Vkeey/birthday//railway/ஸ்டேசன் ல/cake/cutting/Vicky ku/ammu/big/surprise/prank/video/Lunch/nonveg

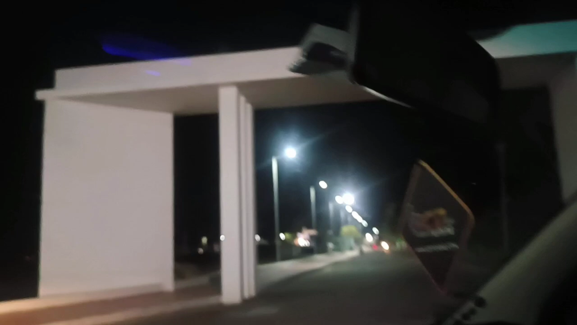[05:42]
இப்போ நீங்கள் பார்த்துருப்பீங்கல்ல அம்மு எவ்வளோ காண்டா வர பார்த்தீங்களா இல்லையா. இப்போ வந்து ரயில்வே ஸ்டேஷன் வந்தாச்சு.